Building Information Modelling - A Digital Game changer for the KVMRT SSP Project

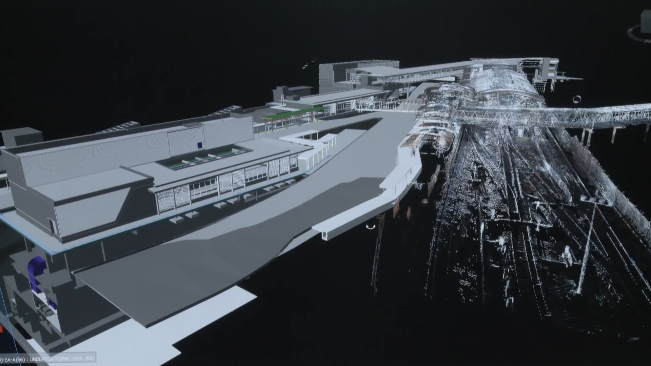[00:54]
BIM actually stands for Building Information Modeling,
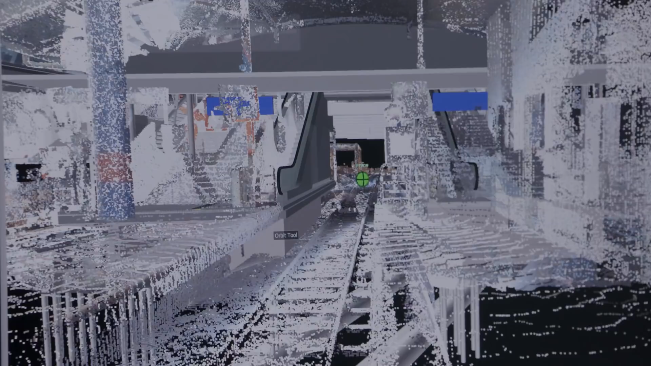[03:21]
We then take that content and we can incorporate that into our digital models,
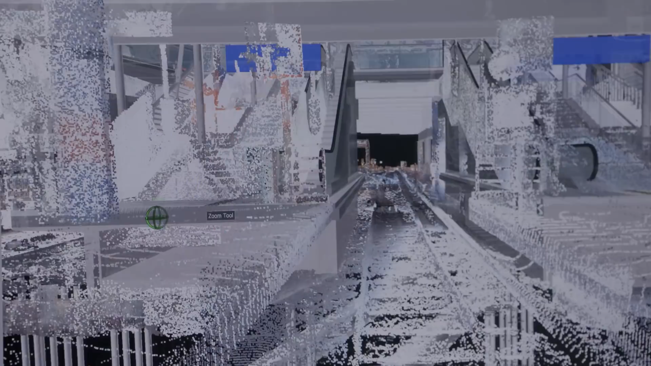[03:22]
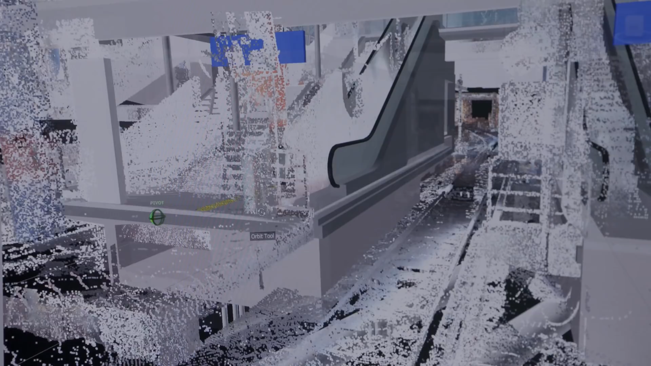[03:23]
our 3D models, to be able to check and validate what's been constructed.